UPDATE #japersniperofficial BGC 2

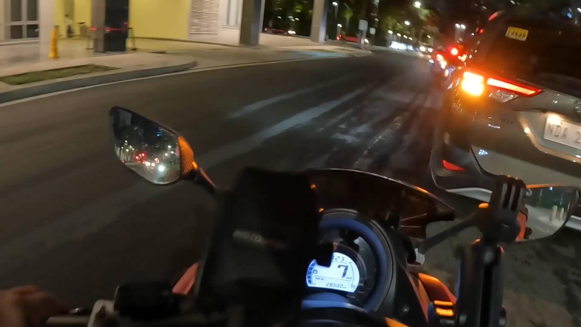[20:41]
Ah, meron kaliwaan. Kaliwa rito, kaliwa. Direct tayo din. Yun. Kasi siya nakapay mga idol at madilim kasi gabi.